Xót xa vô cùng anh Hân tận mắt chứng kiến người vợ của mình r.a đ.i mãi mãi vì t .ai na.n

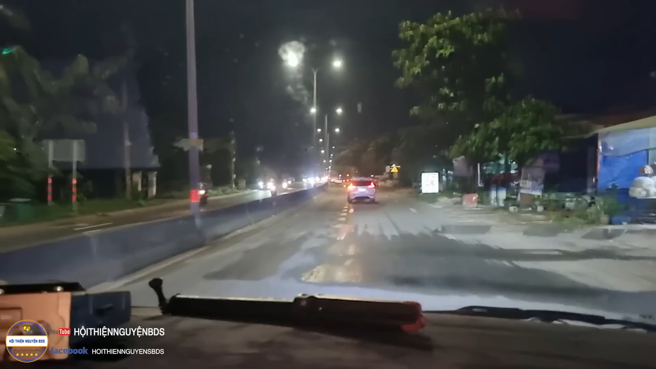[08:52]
Thật sự một vụ mất mát quá thương tâm. Một người tay áp chân gối của mình mới đó đã ra đi đột ngột, thì không còn gì để bằng một cái sự đau thương mất mát như thế.
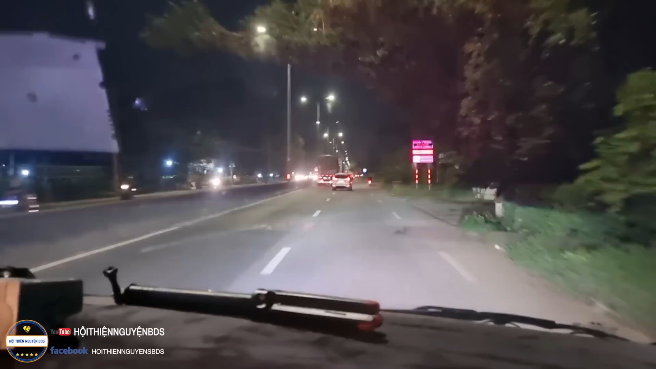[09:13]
Đó, mọi người thấy chiếc xe đằng trước đang dẫn mình đi tới hiện trường đó cả nhà.
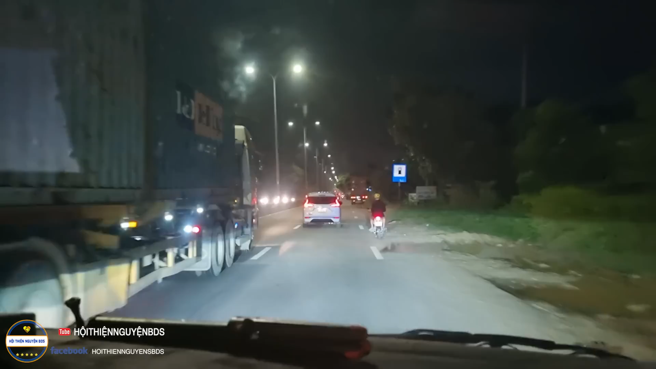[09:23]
Hiện trường vụ tai nạn để mà cướp đi mạng sống của chị